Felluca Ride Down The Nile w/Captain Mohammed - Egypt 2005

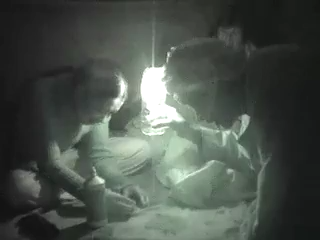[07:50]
That stick to her eyes. The captain is very interested. Oh. Watch closer, Captain. You see? See?